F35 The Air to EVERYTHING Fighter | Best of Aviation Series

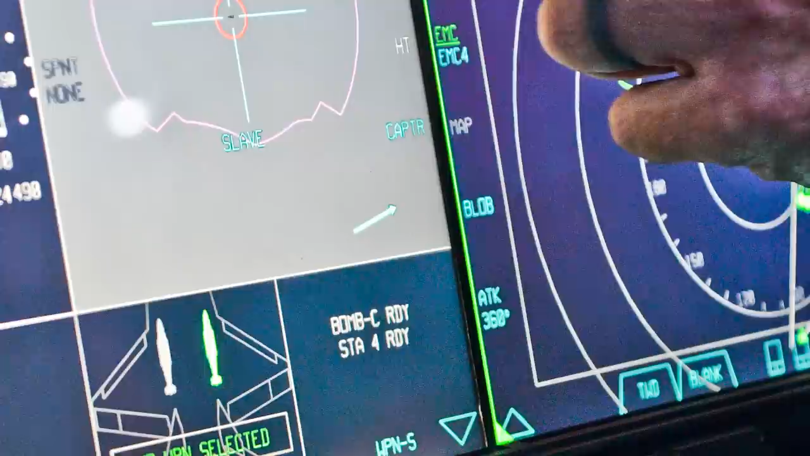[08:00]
The main display in the F-35's cockpit is a 20x8-inch panoramic touchscreen that, among other things, displays instrument, navigation, and combat data. The display allows the pilot to customize the information to meet the pilot's needs.
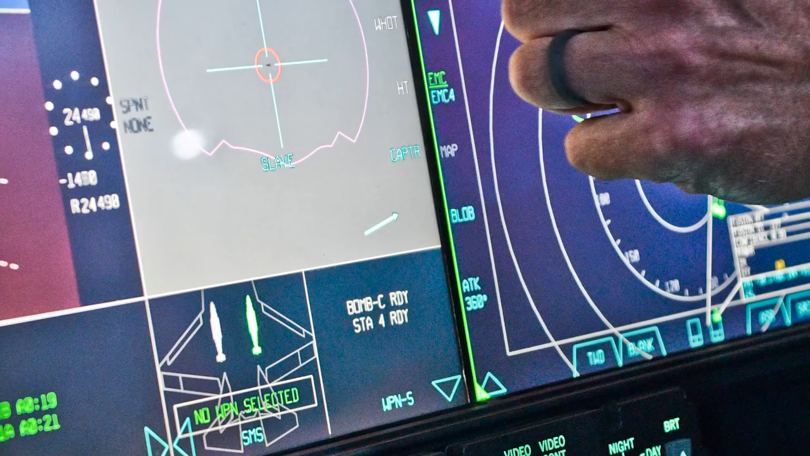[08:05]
Additionally, there is also a smaller backup display,
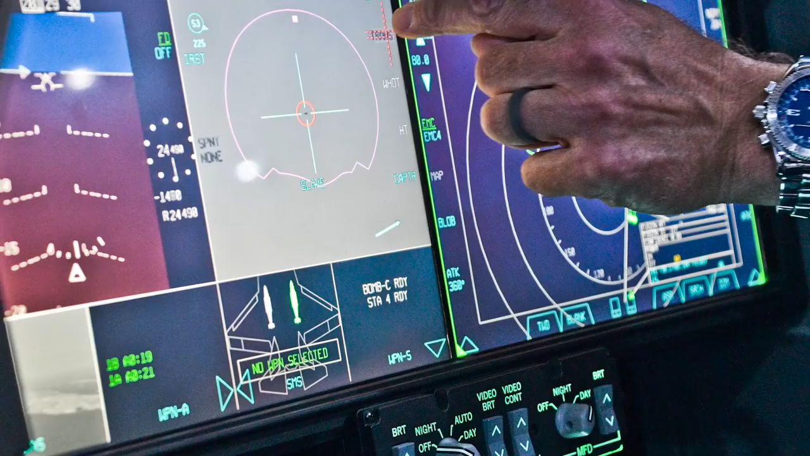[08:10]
and speech recognition algorithms are implemented to further enhance the pilot interface.
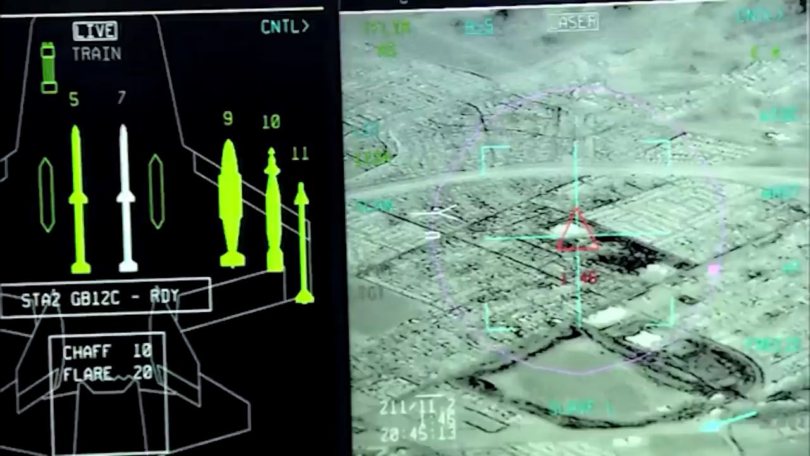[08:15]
All of these systems combine to provide sensor fusion, which creates an integrated view of the battlefield.